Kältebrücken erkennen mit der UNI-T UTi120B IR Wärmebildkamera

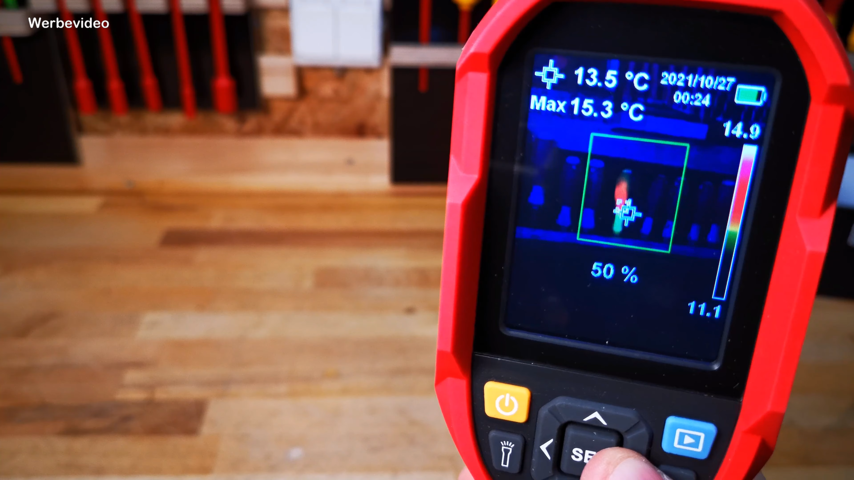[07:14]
On screen: spot 13.5°C, max 15.3°C
Und wir können dann in Viertelschritten, also 25%, 50%,
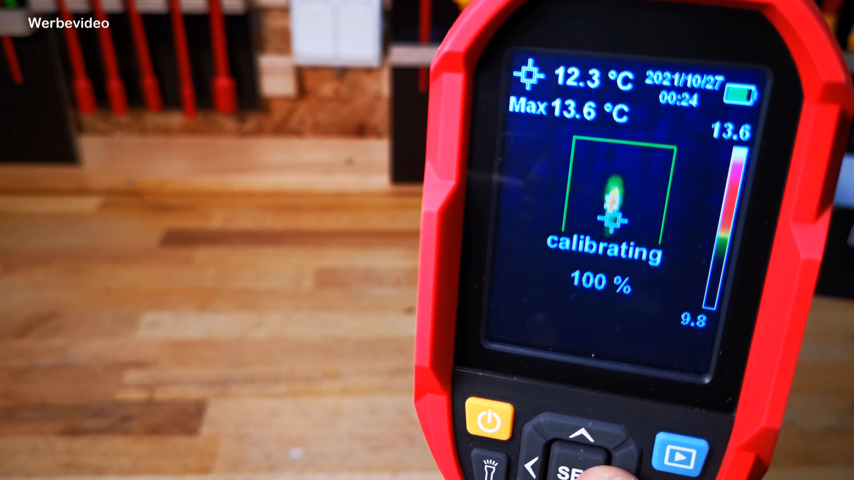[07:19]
On screen: spot 12.3°C, max 13.6°C
75% und 100% uns dann das Thermalbild anzeigen lassen.
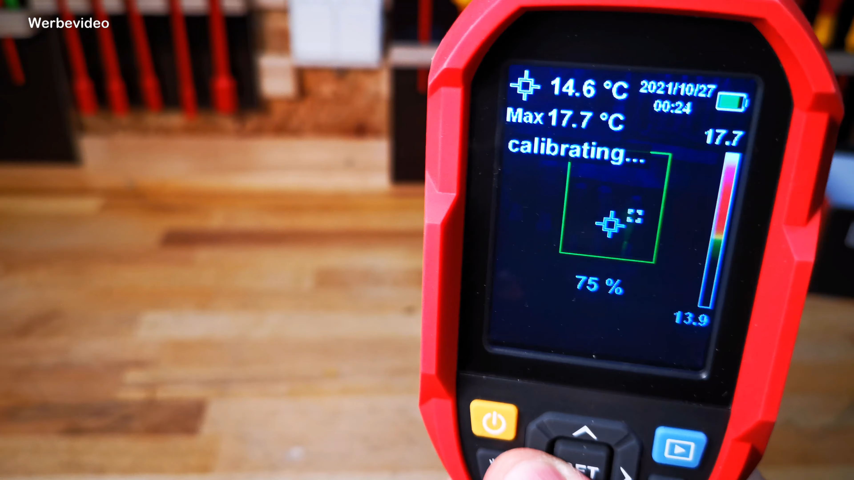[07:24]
On screen: spot 14.6°C, max 17.7°C
Oder eben zu einem normalen Bild, also ohne thermische Anzeige, dann auch wechseln. Ja, wofür ist das gut, dass das Ganze dann auch abstufbar ist?
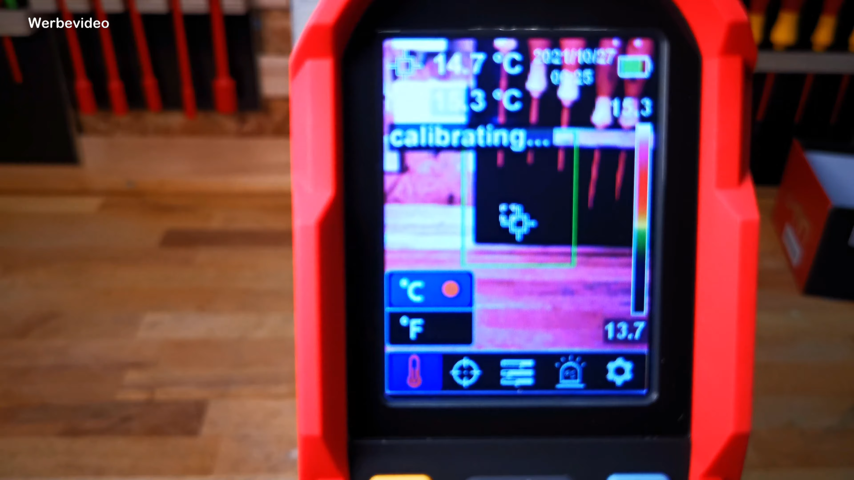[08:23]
einmal zwischen Grad Celsius und Fahrenheit zu unterscheiden. Wir haben es jetzt auf Grad Celsius gelassen.
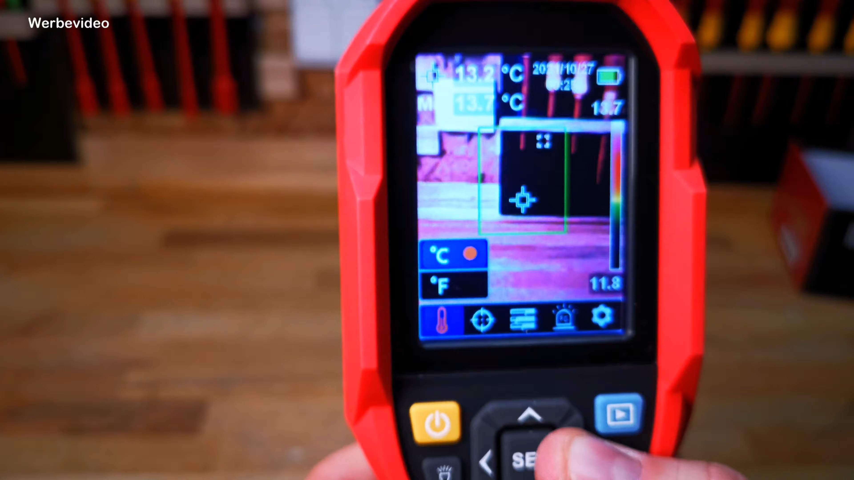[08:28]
Nehmen wir mal den nächsten Menüpunkt.
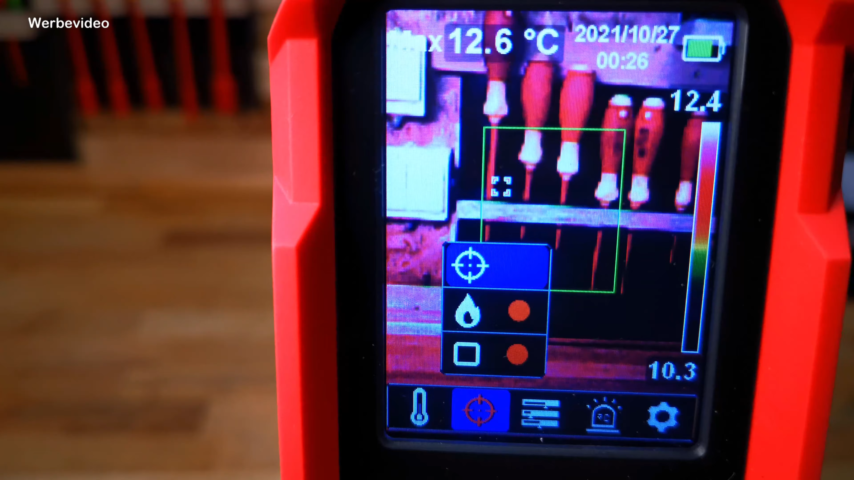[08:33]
On screen: max 12.6°C
Da können wir dann wählen, ob wir zum Beispiel dieses Fadenkreuz in der Mitte haben wollen. Ob wir die Maximaltemperaturanzeige haben wollen, die hier oben dann jetzt auch verschwindet.
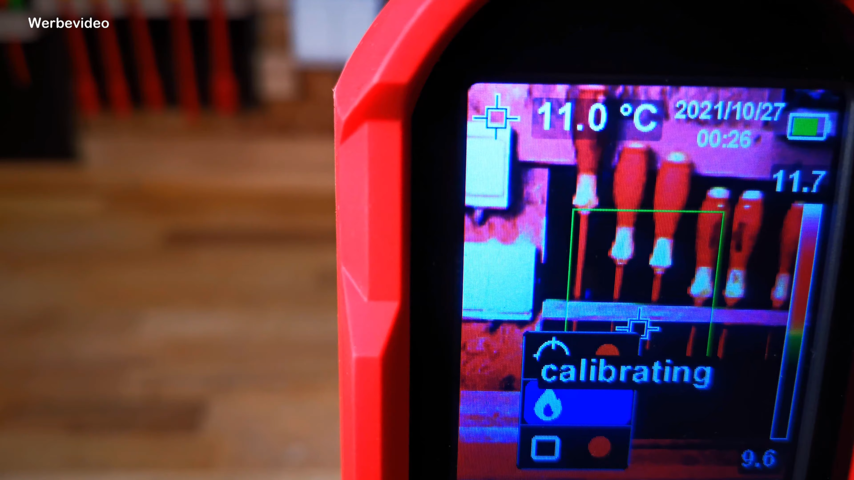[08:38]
On screen: spot 11.0°C
Beziehungsweise wenn ich die dann wieder dazu setze, dann zeigt sie natürlich wieder an.
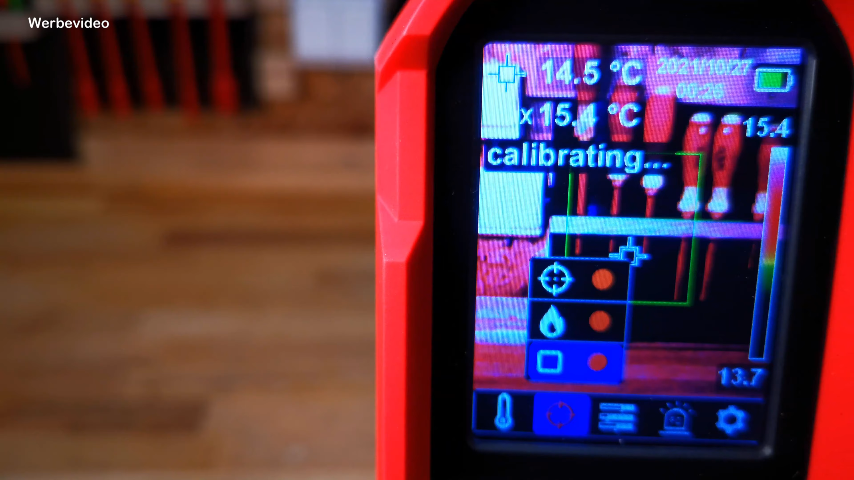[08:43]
On screen: spot 14.5°C
Oder ob wir diesen Kasten haben wollen, diesen Zielkasten. Ihr seht das, dieser kleine grüne Kasten.
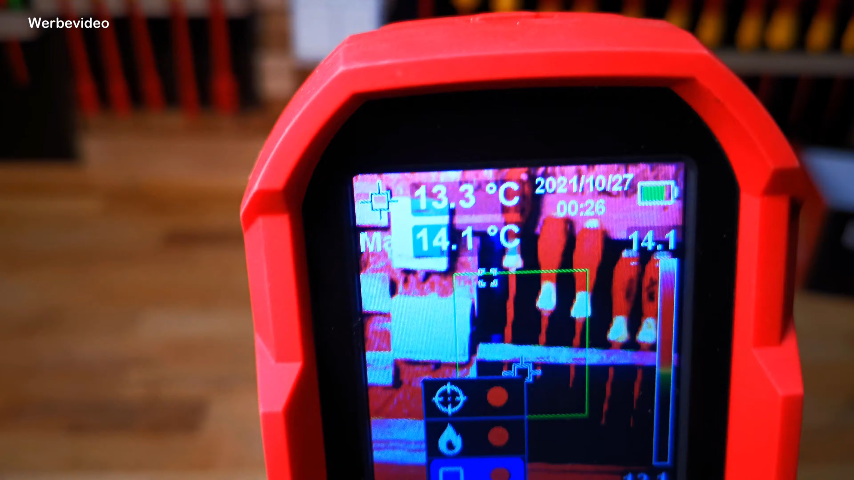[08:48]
On screen: spot 13.3°C
Wo dann auch die Maximaltemperatur über diesen kleinen springenden Kasten dann auch angezeigt wird.
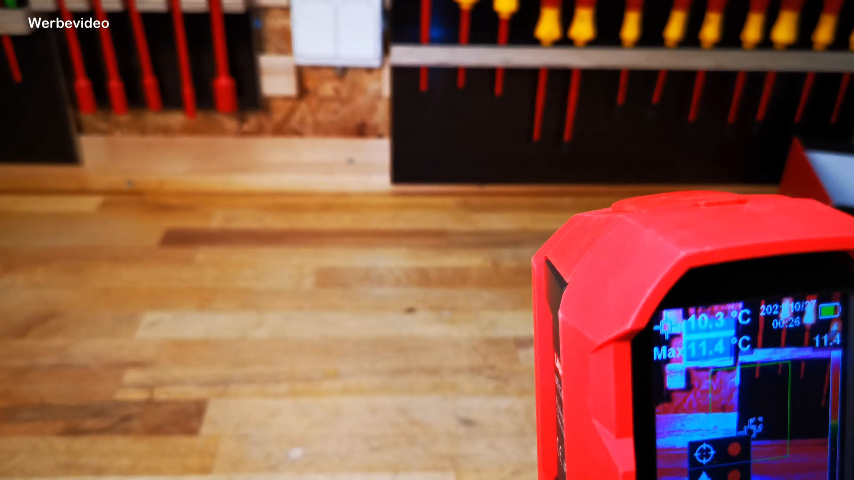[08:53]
Dann haben wir auf der nächsten Position die Möglichkeit, unsere Farbskala etwas zu verändern.
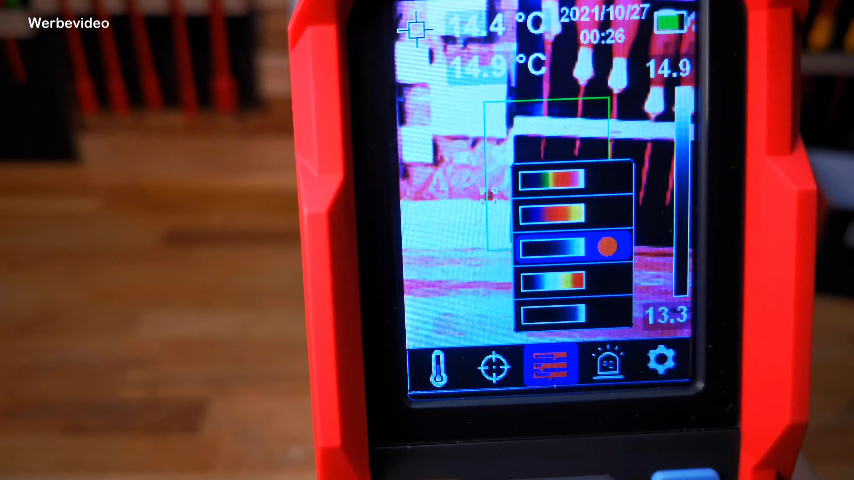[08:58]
Je nachdem, wie wir das angezeigt haben möchten und in welchen Bereichen wir das angezeigt haben möchten, können wir das Ganze nochmal auswählen.
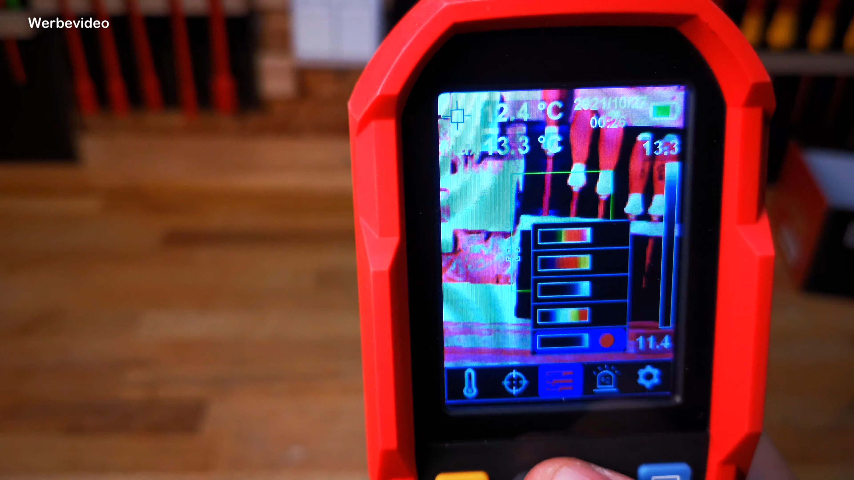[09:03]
On screen: spot 12.4°C
Ich nehme jetzt hier die größtmögliche Skala, die ist dann hier oben drauf.
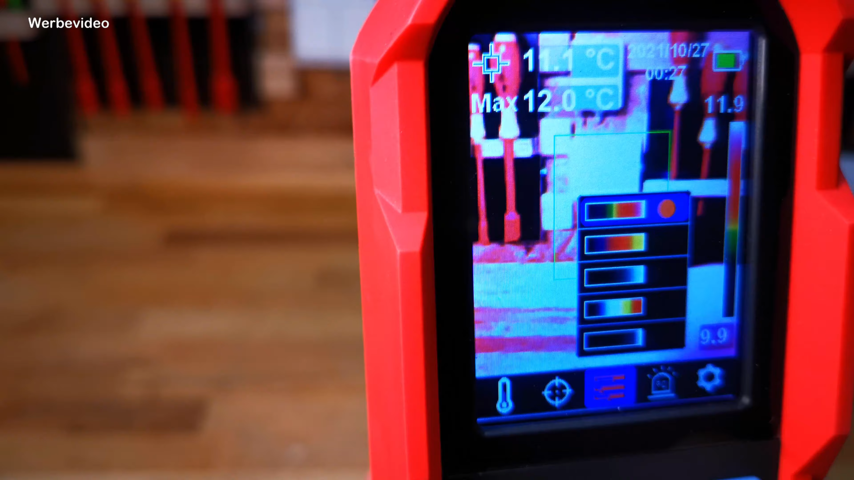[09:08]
On screen: max 12.0°C
Hier haben wir nochmal High-Low im nächsten Punkt.
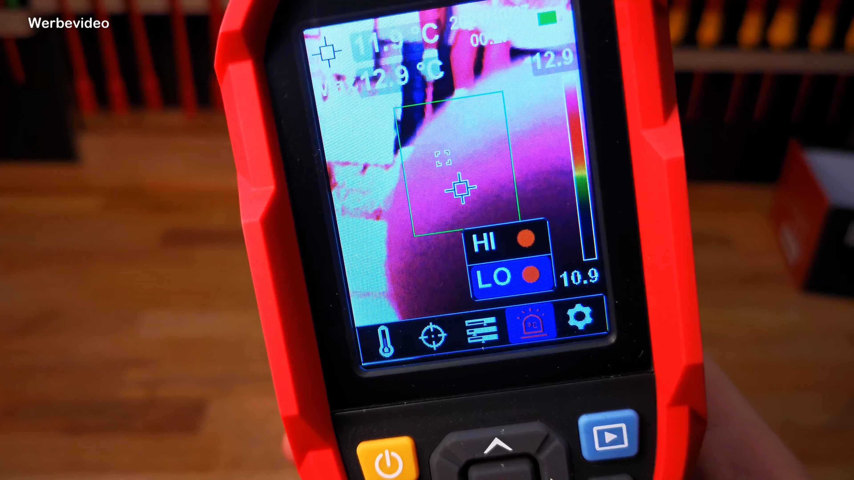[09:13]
Das bedeutet dann, ob ihr gewarnt werden wollt, wenn die Temperatur minus 20 Grad unterschreitet oder 400 Grad überschreitet.
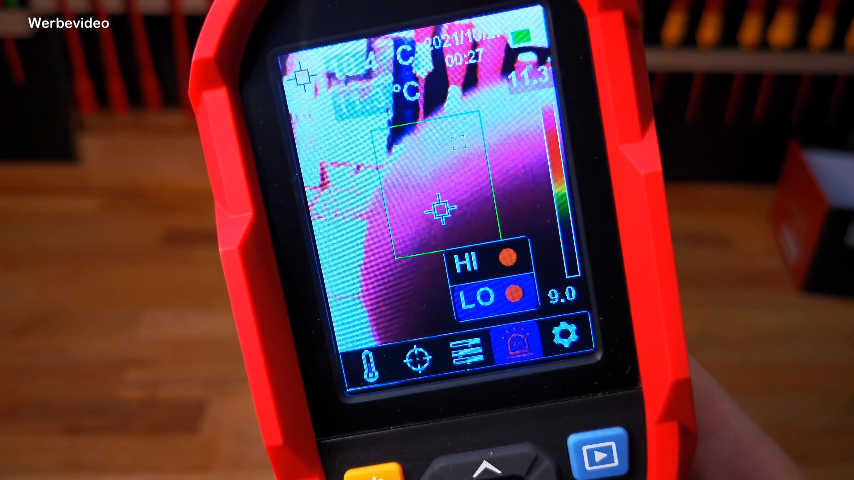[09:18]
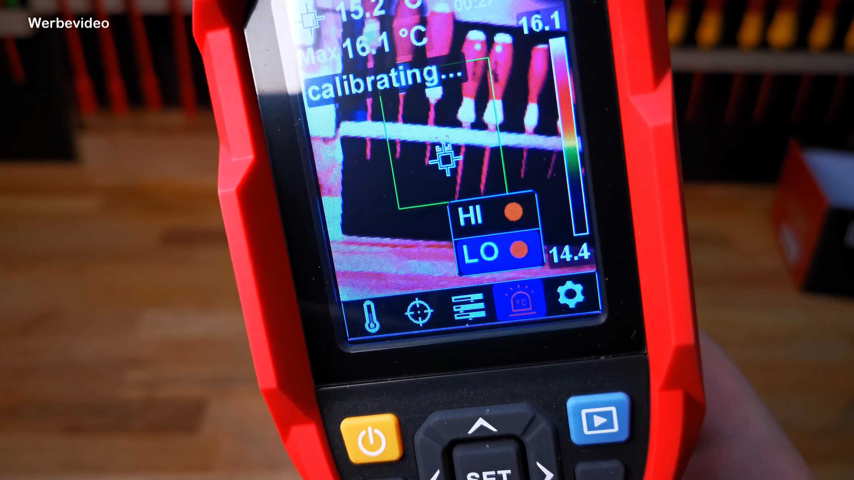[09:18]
On screen: max 16.1°C
Dann ertönt nämlich ein Alarmton und das könnt ihr einstellen oder ausstellen.
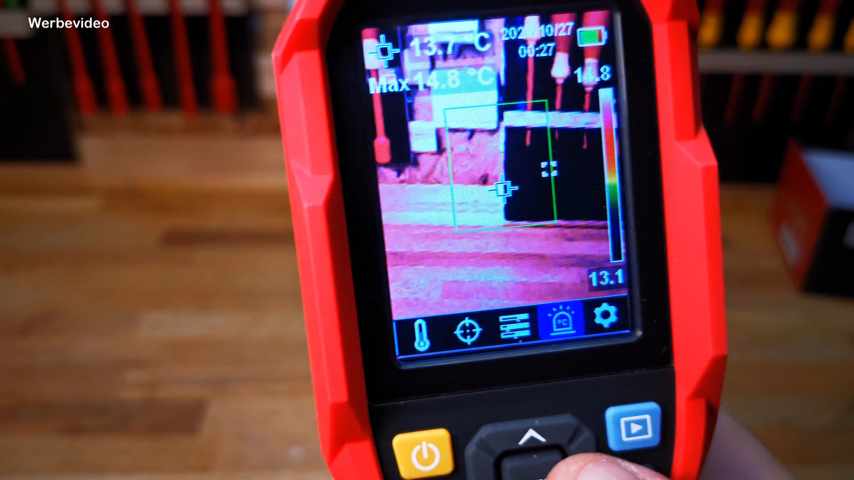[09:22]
On screen: spot 13.7°C, max 14.8°C
Je nachdem, ob ihr das für eure Arbeit benötigt oder nicht. Und dann haben wir hier generell nochmal die Einstellung. Da können wir nämlich die Spracheinstellung wählen. Hier kann man allerdings nur zwischen Englisch und zwischen Chinesisch, weiß ich nicht,